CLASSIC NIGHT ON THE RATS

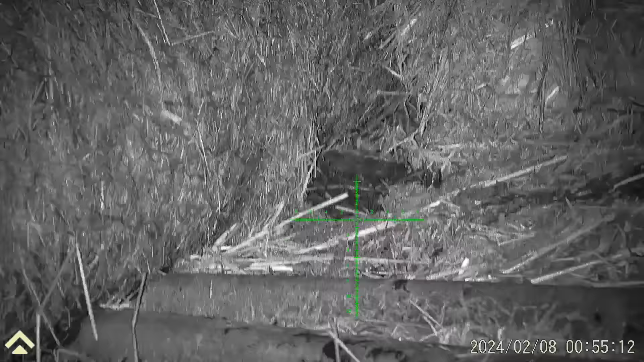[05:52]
just had to wait for that rat there to move because that cow sat behind it.